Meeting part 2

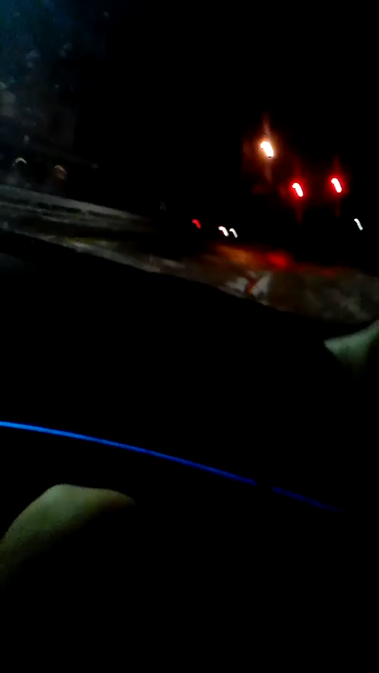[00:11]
Wow. And that's what he murdered. So they murdered him on his lunch break. Wow. That's crazy. Yeah. Oh, there's a guy on a bike that don't have a light. Does he have a light on his bike? Yeah, he has reflectors. He's good. I mean, this is a night time bike ride you're doing. The only thing he didn't have was a reflector on him.